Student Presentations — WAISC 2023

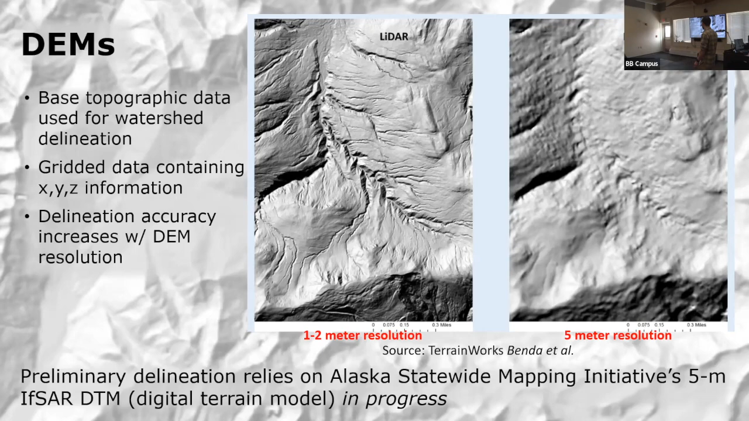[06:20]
So from a preliminary research standpoint before we're actually headed into the field this summer, the IFSAR data is pretty much all we have to work on. But as I'll talk about going forward, there's some opportunities to improve upon that. Next slide. So a little bit about our methods here.